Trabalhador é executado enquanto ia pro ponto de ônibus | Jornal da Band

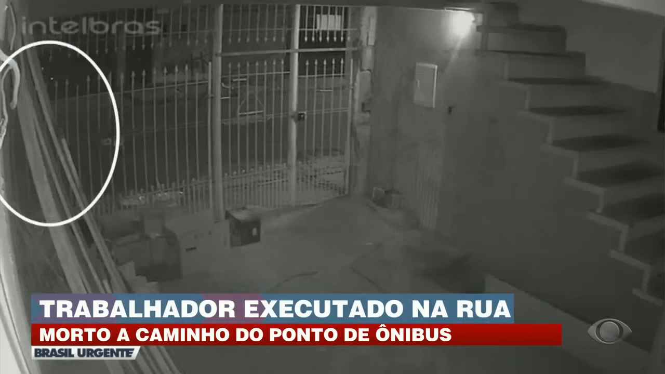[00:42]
A câmera de monitoramento da casa da própria vítima gravou parte da ação. Reparem no portão. O homem passa caminhando, está indo para o trabalho. Logo atrás, um veículo preto o segue. E na sequência, os tiros. A Dilson Oliveira de Lima, de 38 anos, foi atingido no rosto e peito. Ele chegou a pedir socorro, mas todos ficaram com medo de sair e ver do que se tratava, já que ouviram disparos antes. Primeiro ele falou socorro duas vezes, depois ele só gritava. Ai, ai, ai.